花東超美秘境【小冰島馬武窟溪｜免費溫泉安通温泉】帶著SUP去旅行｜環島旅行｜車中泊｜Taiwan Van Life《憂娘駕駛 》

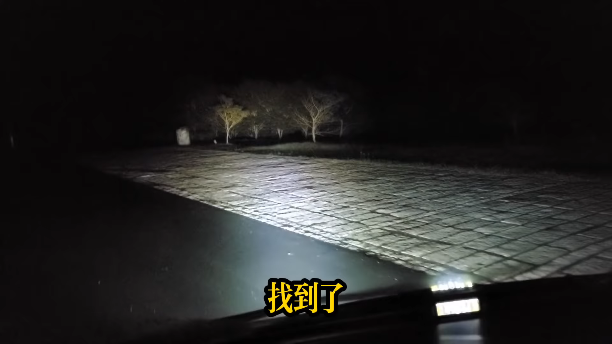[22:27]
早到了在玉里湿地这边有一个大的停车场我们今天就先在这里休息吧晚安